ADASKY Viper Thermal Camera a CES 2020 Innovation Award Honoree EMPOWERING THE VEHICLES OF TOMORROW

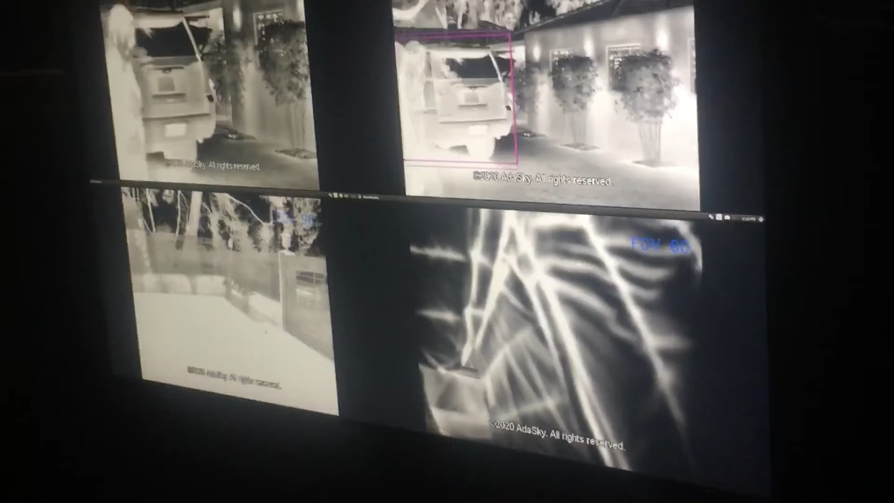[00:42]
We see here this lady walking in front of us about 20 meters from us.
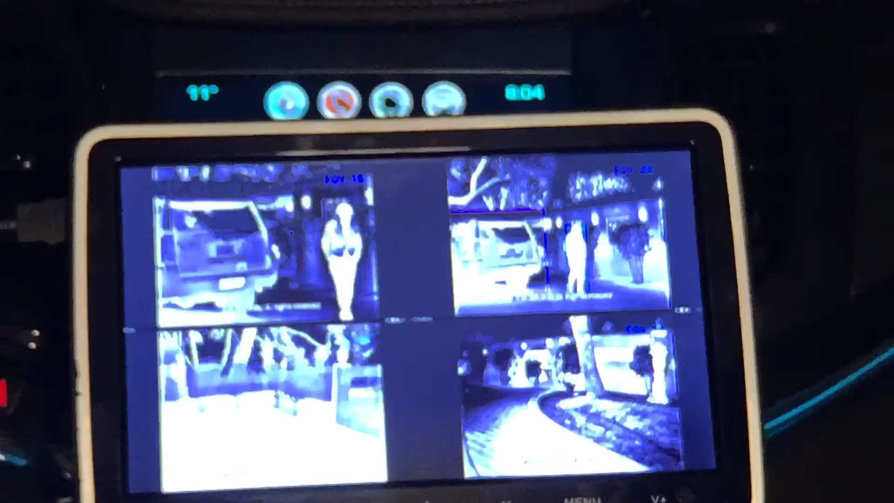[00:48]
But even if she was 200 meters from here, we would be able to detect her.